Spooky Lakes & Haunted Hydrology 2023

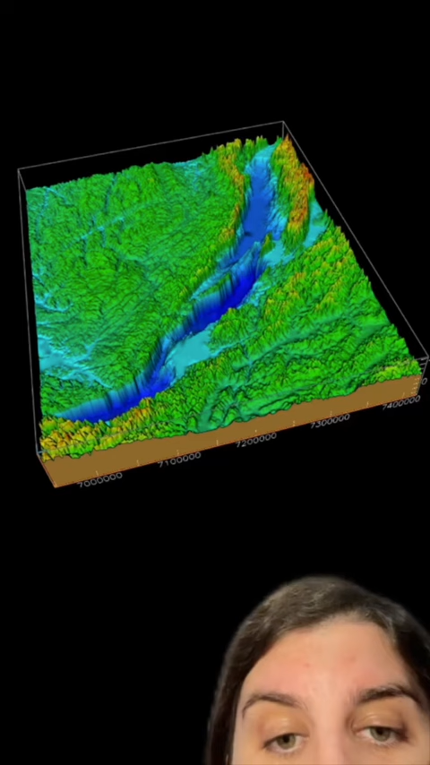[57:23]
unnerving aspect of lake by call is that it's deeper than you think it is over the 25 million years that lake by call has existed nearly 300 rivers